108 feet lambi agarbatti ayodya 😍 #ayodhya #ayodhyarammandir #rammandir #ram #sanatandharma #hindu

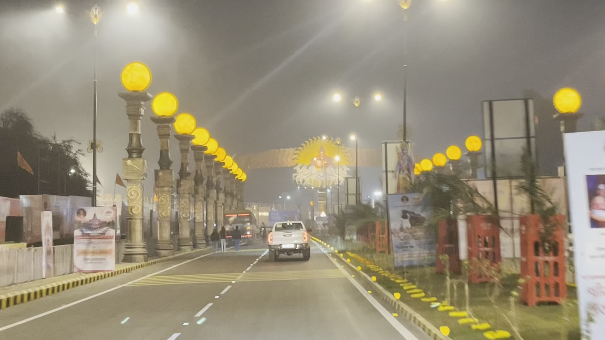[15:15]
रहा है। गाइस ये चेक करो भाई कितना सही लग रहा है, और हम लोग आ चुके हैं फ्लाईओवर के हाईवे के पास ही।